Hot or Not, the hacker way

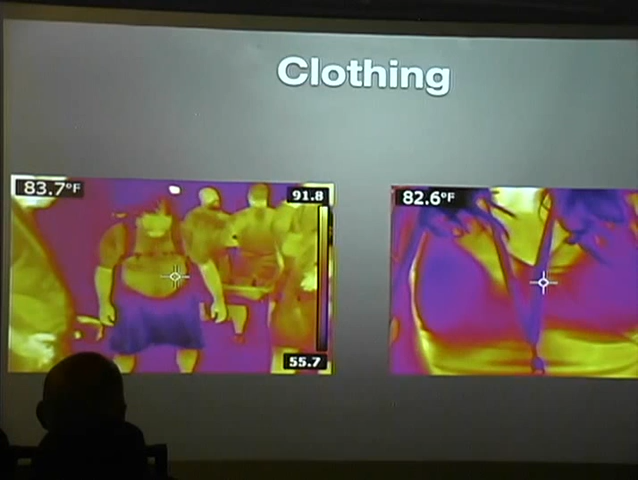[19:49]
unless the clothing is exceptionally thin, in which case you should presume that people can see through it anyway. I don't know. But, uh, fun toy. Um, can anybody tell me what this looks, what, what this looks like or what they think it might be? No? Maybe?
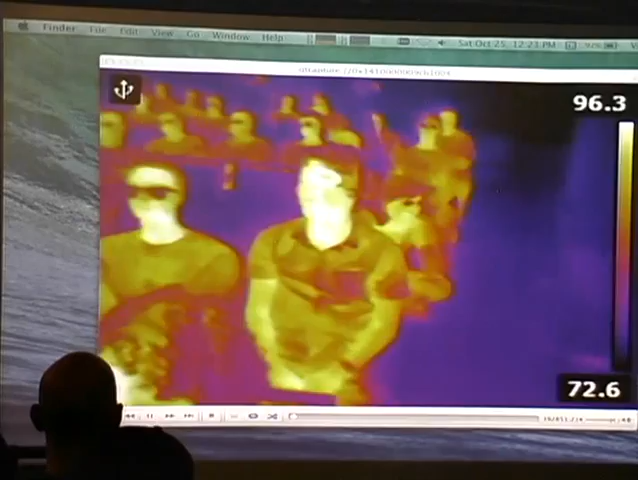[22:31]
Well, there is about like a, a one or two second delay between the device and the, and the USB camera mode.
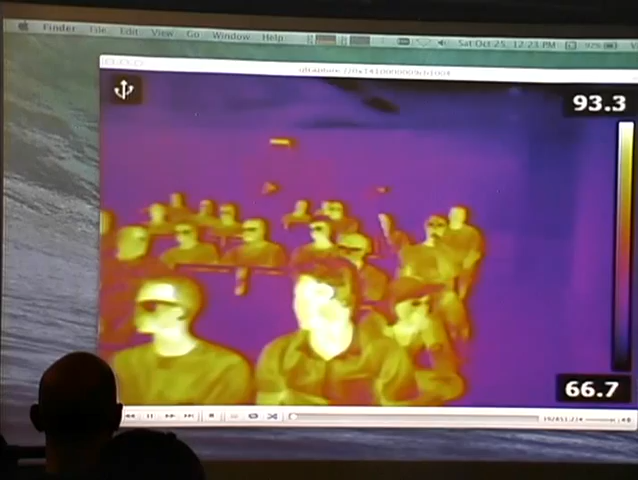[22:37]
Well, like here.
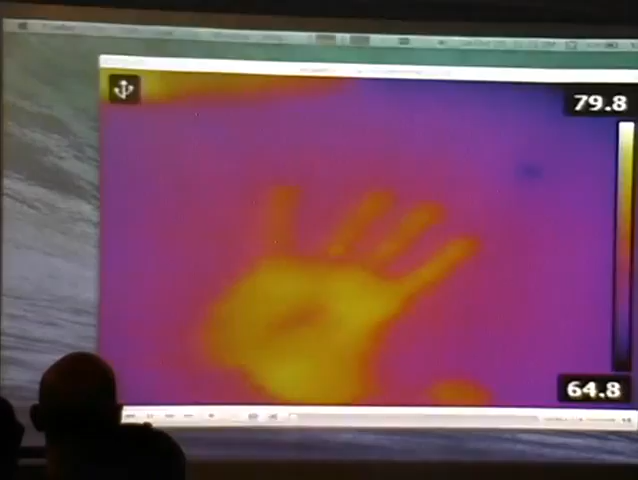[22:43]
Oh, that's, that's a good question. Um, I would imagine pretty quickly.
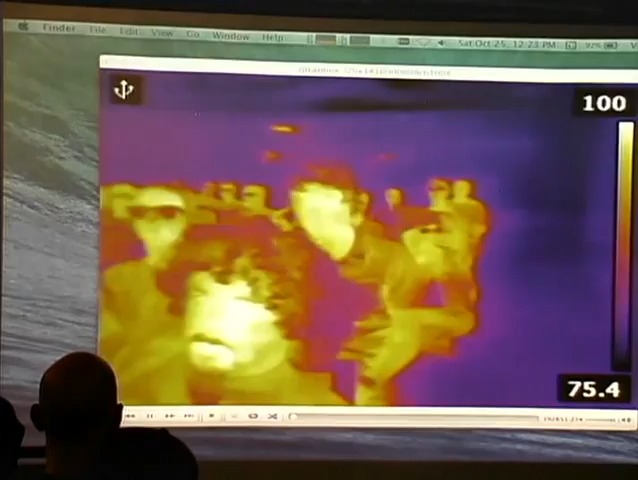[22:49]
Because this thing, this thing, um, if you look at the bottom right-hand corner, it's, it's measuring in tenths of degrees.
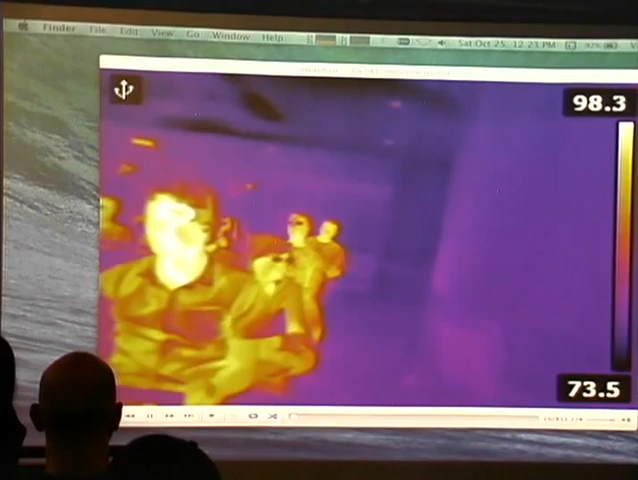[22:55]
And it has like a refresh rate of fractions of a second.
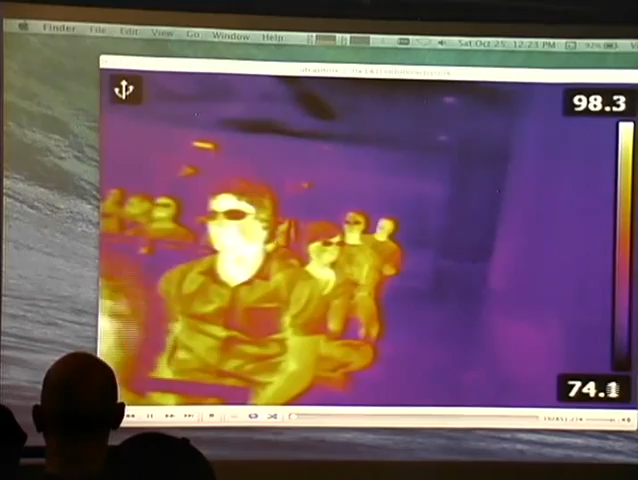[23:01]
So, um, yeah, if you want, go for it.
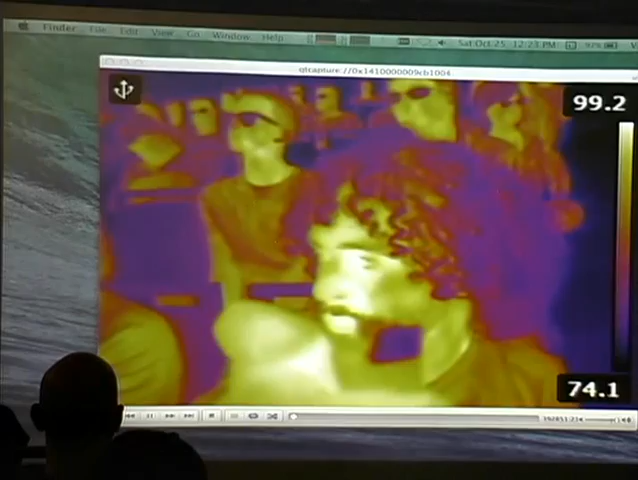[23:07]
Yeah, the, oops, the frame rate is kind of silly, but like, the, the, that's one of the things that they cripple.
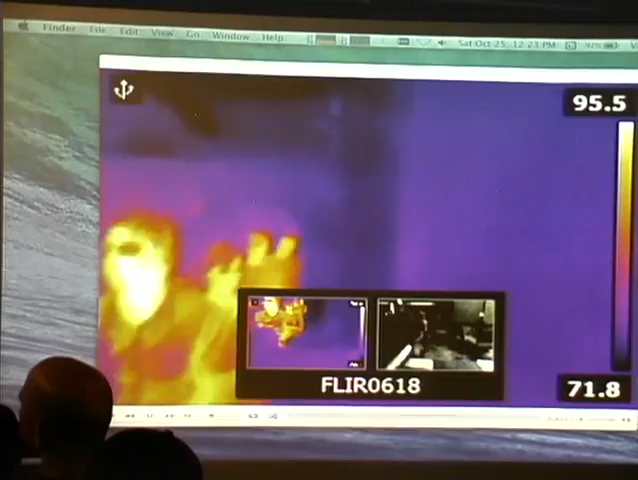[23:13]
Where, uh, if you spend the $8,000 on the fancy one, you get better frame rate and better stuff like that.
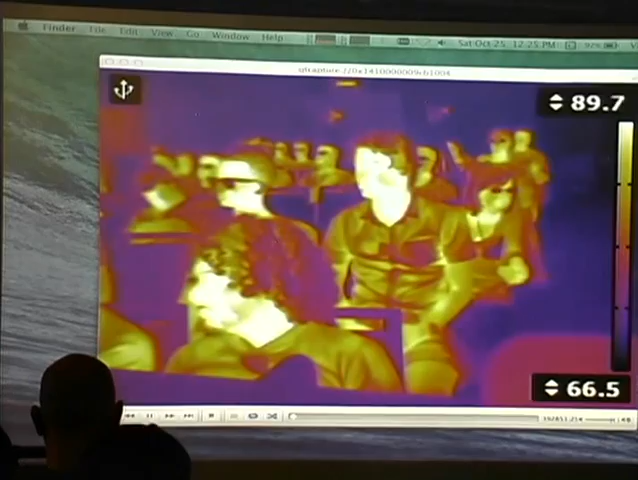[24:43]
So, like, if you watch the top right there, I can manually set the temperature scale. And if I hold it, you can see how, like, everybody's getting hotter. It's getting hot in here. No.
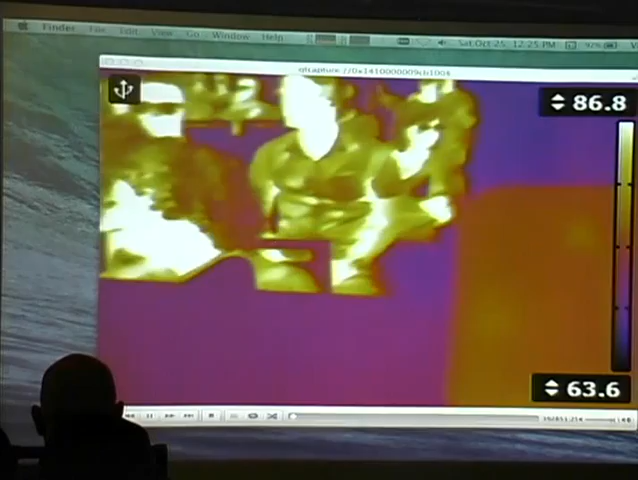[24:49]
But, um, right, so you'd have to manually set it to a specific temperature range and then conduct essentially very, like,
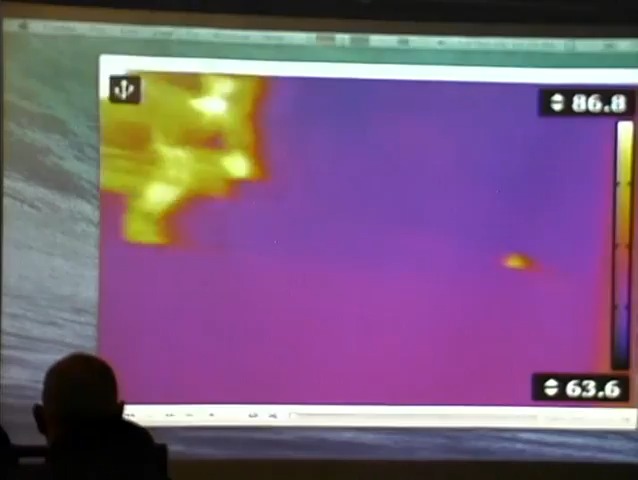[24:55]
as clean as you could, like, very sterile, um, laboratory-based testing where you have,
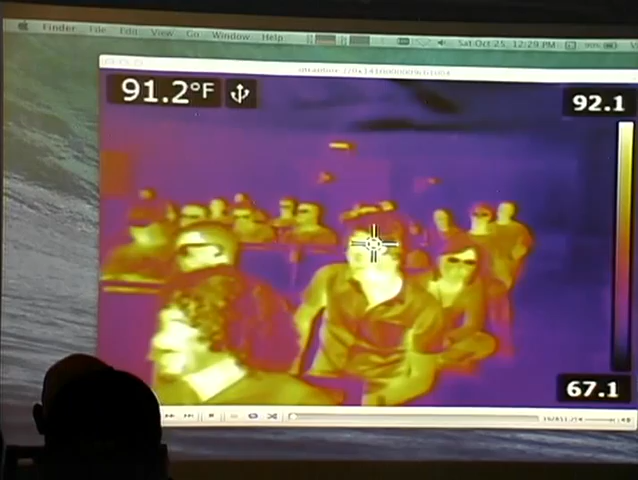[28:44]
On screen: spot 91.2°F
Like, I point it, and, and it'll measure, like, it, it, it does spot measurements.
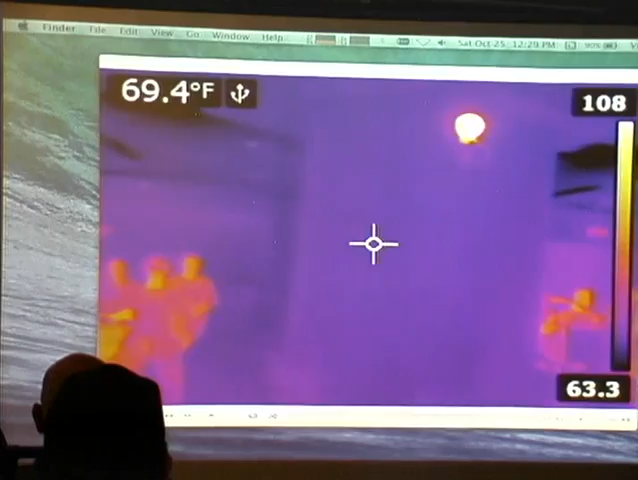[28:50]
On screen: spot 69.4°F
So, you, basically, you'd have to do, you'd have to do that, and you'd have to get a spot measurement for what the,
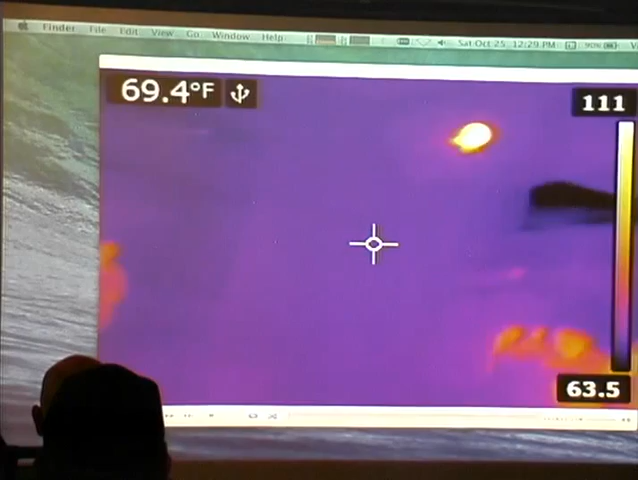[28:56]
On screen: spot 69.4°F
um, what the temperature is of the device under ideal or normal working circumstances, and then use that as a control, and test other chips. But at that point, it, it becomes less of a, does it look cool on camera, and more of a specific, you know, we want to, we want to make sure that it, uh, it's this particular temperature, uh, when it's doing this particular thing. May, yeah, and there's temperature, yeah, exactly, there's temperature probes that cost less than this thousand dollar flurry unit.
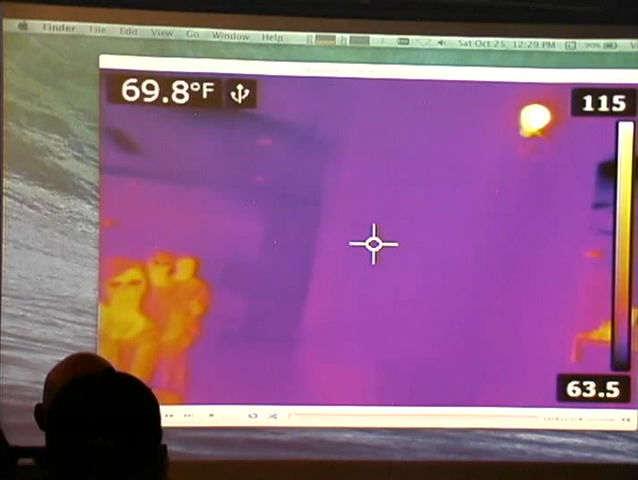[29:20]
On screen: spot 69.8°F
So, yes, you can do it, but you can probably get away with, you know, spending less. Go ahead. Um,